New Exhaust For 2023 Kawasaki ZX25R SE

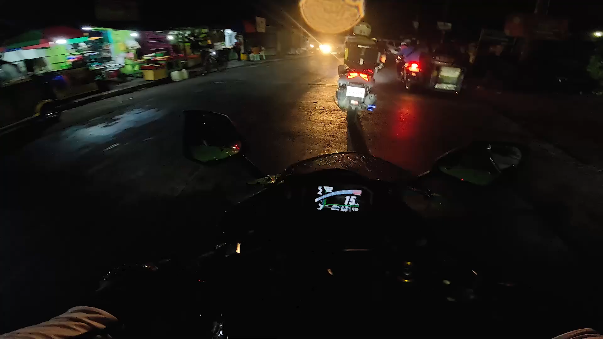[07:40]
Kasi ito na yung 2023 na 25RS inatawag sa kanya.
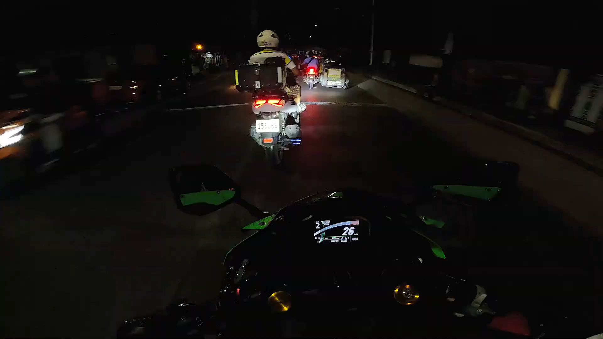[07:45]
Mukha na talaga siyang 4R. Ang difference na lang nila is yung disc brake sa harap.
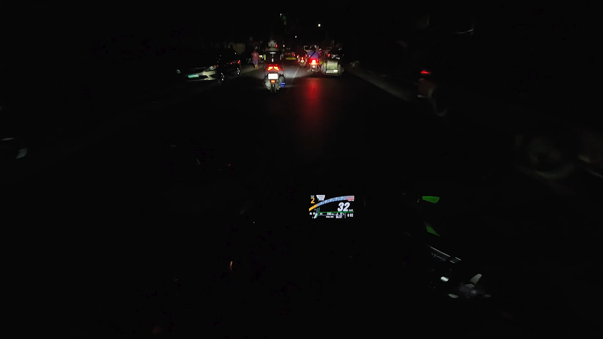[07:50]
Single ang disc brake ni 25R.
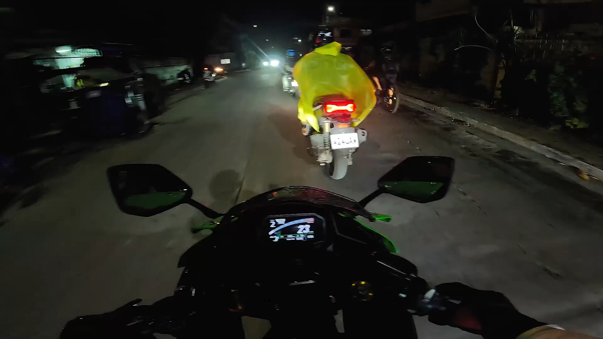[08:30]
Kung more on mga subdivision dadaanan mo.
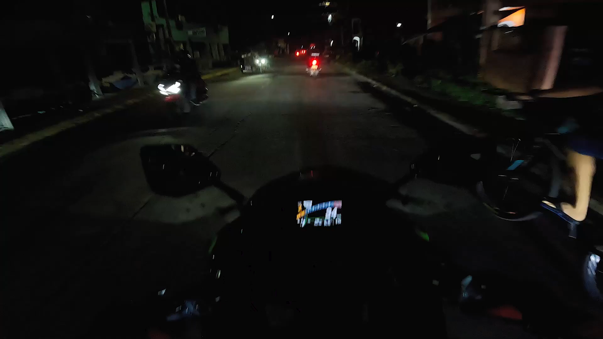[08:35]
Sobrang bastos ng motor na to. Bastos sa ingay. Saktong ano lang, oh. Grabe, 40 kph lang yun, ah.
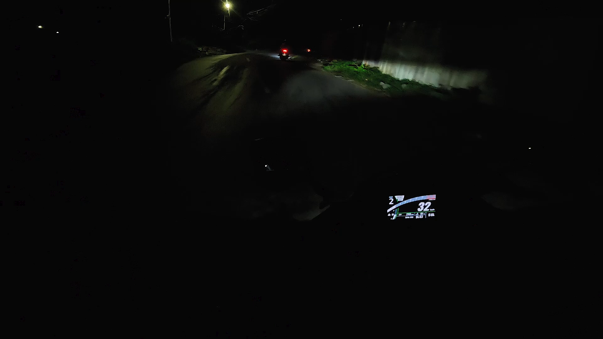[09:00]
Traffic pa rin talaga guys. Sobrang bastos ng motor na to.